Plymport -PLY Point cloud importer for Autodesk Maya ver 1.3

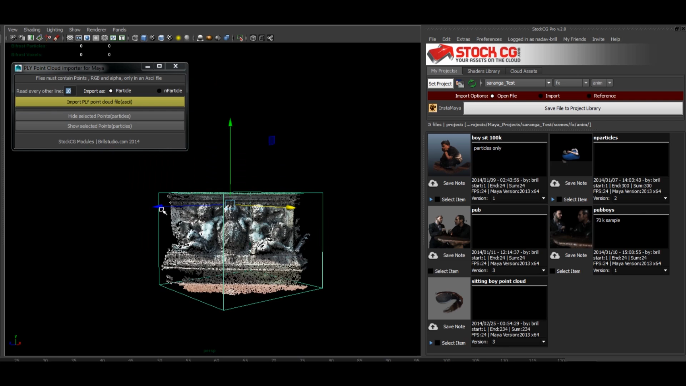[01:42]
So we can bring this in actually a lot faster or if you want we can change that to 20. That'll probably take half the speed.
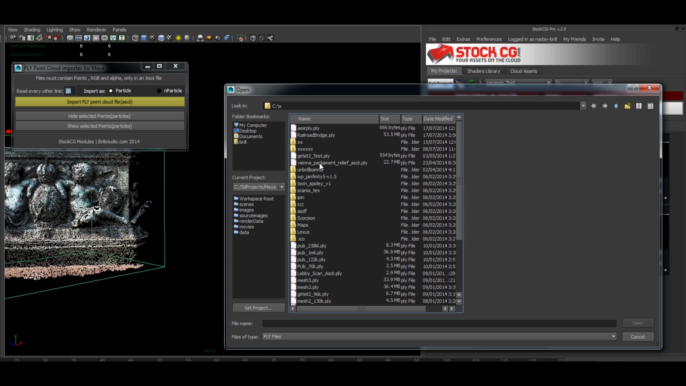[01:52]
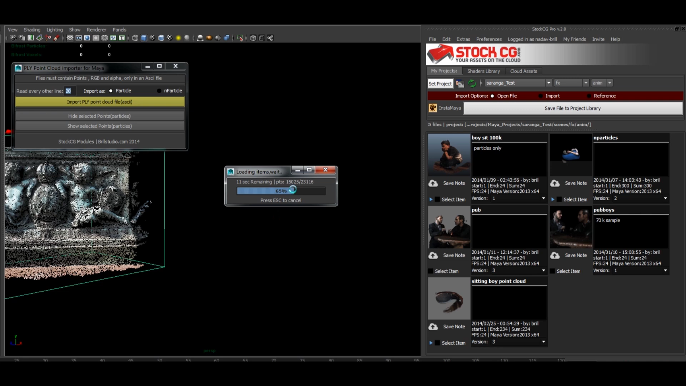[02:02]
You can actually stop it at any time. So we'll just stop it here.
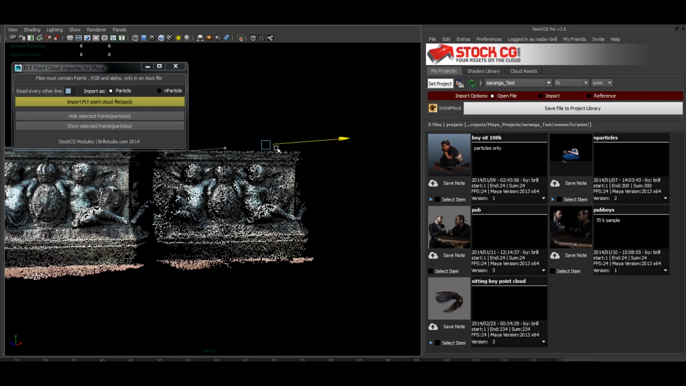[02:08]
As you can see it has a lot less detail but it gives you an overview of your entire scan.
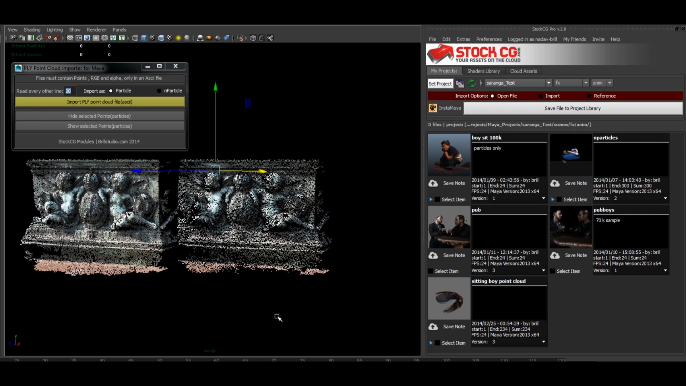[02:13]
Yeah. So that's pretty cool. You can also add this as n-particles.